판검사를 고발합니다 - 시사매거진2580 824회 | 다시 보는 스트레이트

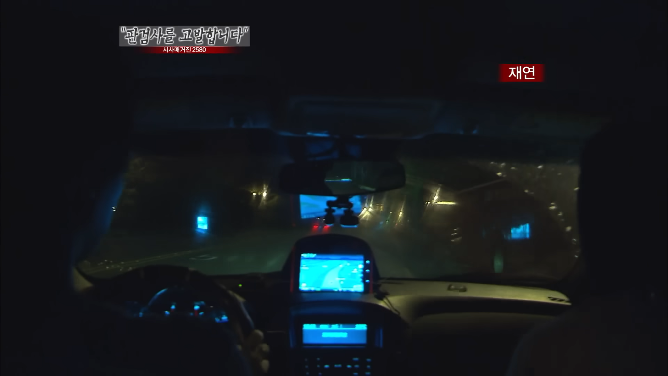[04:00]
그리고 10분 뒤. 뒤따라오던 차가 경적을 울리며 차를 세울 것을 요구합니다.